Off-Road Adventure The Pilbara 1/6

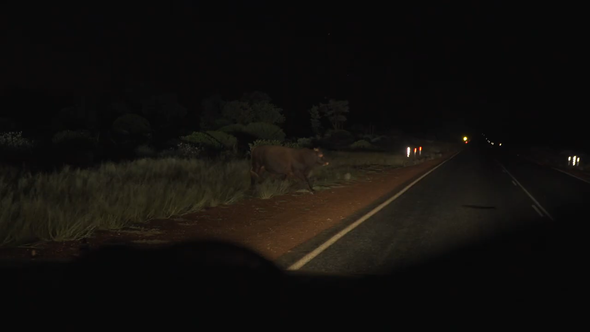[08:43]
We had a near miss, and that last cow is the last one of the herd that crossed right in front of us.